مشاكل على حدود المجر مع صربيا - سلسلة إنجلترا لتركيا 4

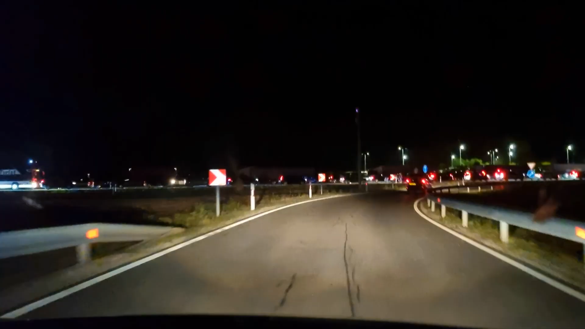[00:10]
هذا هو الطبور الآخر طويل جدا إلى حدود سربيا كل هذه السعرات على فكرة في هذا الطبور
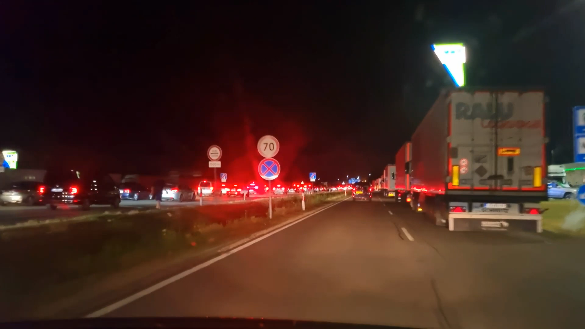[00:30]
الممتد إلى أميال شاسعة الناس بدأت تطلع من السعرات والأعمال يأكل لا أظن واضح لكن الناس كلها بالخارج
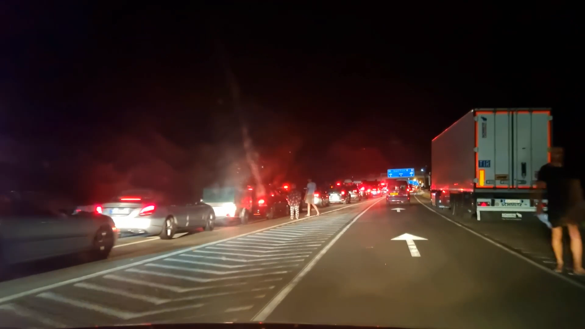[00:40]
ساكن الزحمة يا إخوتي هيا يصير بيلا هنا
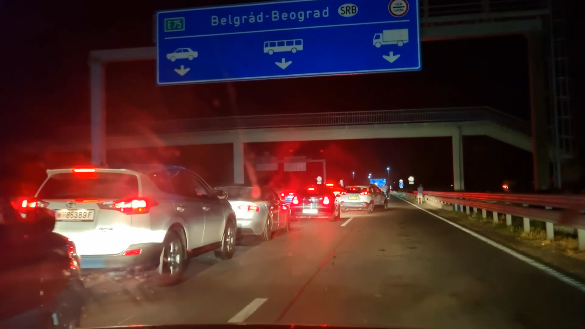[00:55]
منظر بصراحة بيتعب النفس بقلنا في هذه
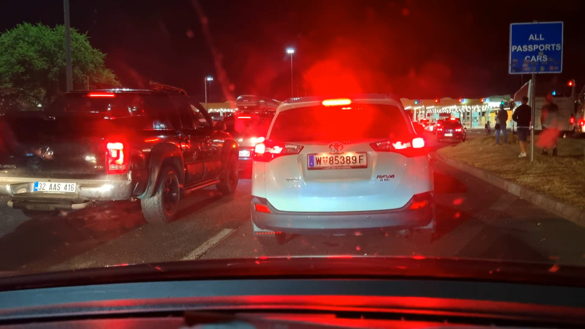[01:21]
بالي كثير لا ما فهمت الآن الساعة 11.45 دقيقة نحن وقفنا في هذا المكان الساعة 10.30 نتحرك